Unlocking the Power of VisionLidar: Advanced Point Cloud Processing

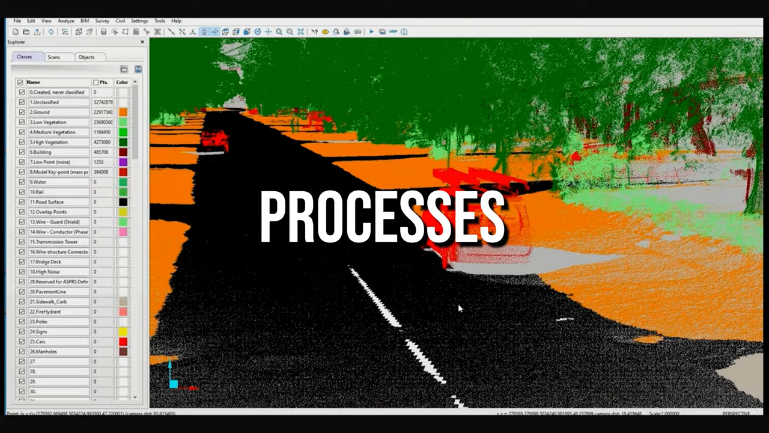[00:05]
Vision LiDAR processes large datasets with lightning speed, perfect for professionals handling extensive point cloud projects.
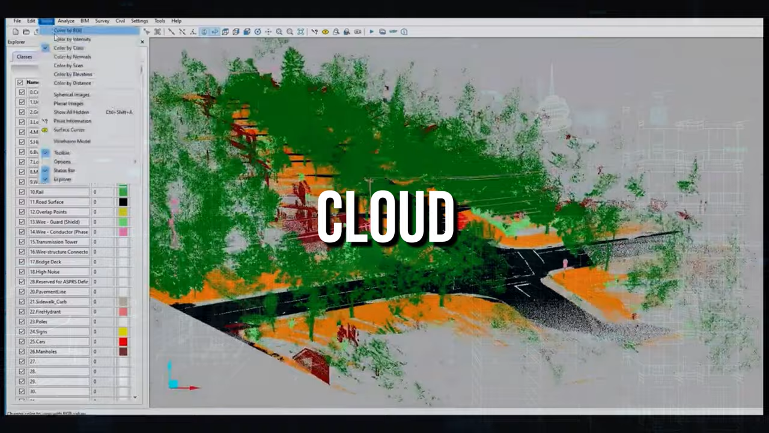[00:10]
Explore point clouds effortlessly with our advanced 3D viewer, offering powerful visualization options. Save time and boost productivity with automated tools for noise reduction, classification, and feature extraction.
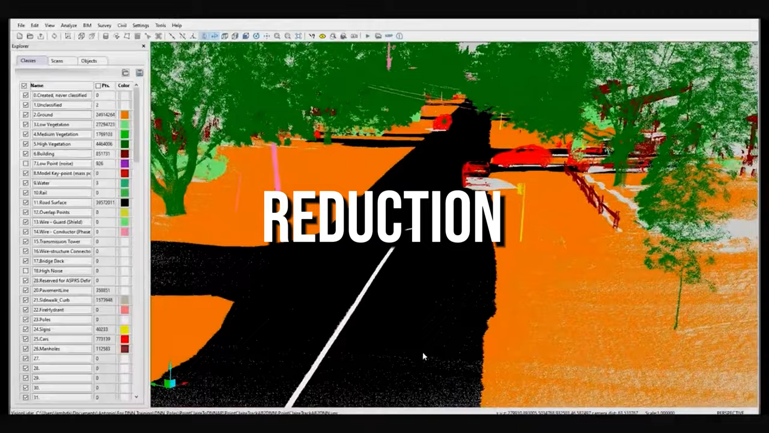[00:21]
At the forefront of technology, Vision LiDAR employs deep learning for semantic segmentation, customizable to your needs.